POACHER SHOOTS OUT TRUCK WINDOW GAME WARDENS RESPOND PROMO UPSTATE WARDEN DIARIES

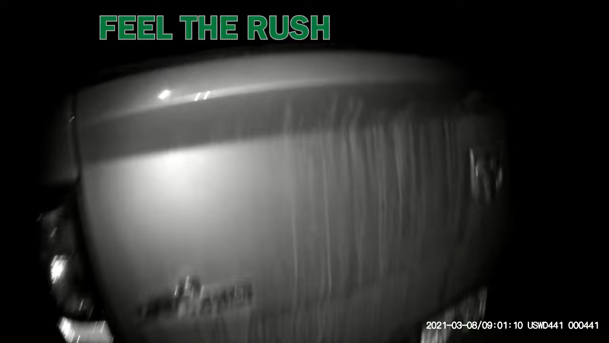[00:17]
Get the vehicle in park, now! Do not move, hands up! You didn't shoot anything yet this year?
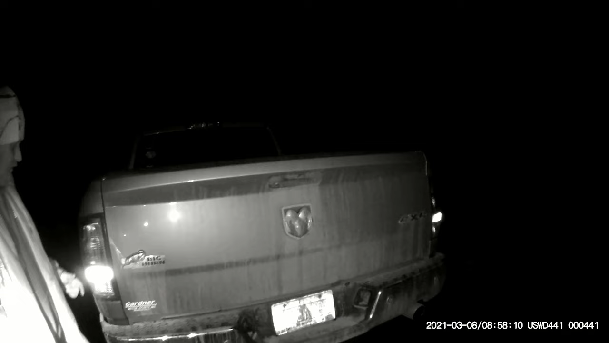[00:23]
Or at all, nobody? It just happened. Uh... You shoot out the window? I don't know.